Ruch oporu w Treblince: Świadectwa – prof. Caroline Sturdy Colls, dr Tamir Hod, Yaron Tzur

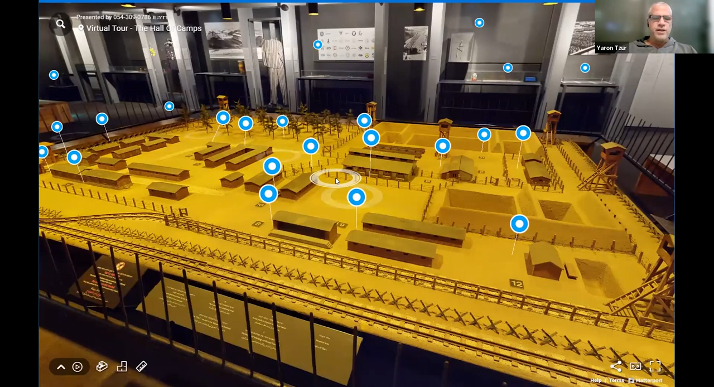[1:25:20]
ale jest ten model stworzony przez Wynika, który był w oborze przez cały rok, między 42 i 43. Więc czym jest ten obóz?
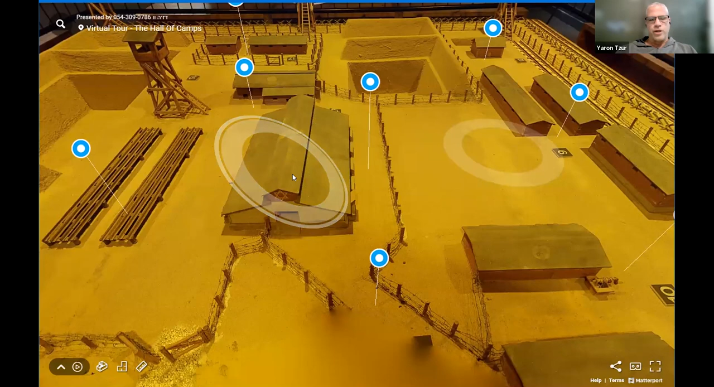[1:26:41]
Dziesięć pokoi w sumie, które są komorami gazowymi. Tutaj też widzimy, że są wykupane tutaj miejsce, gdzie później wyrzucono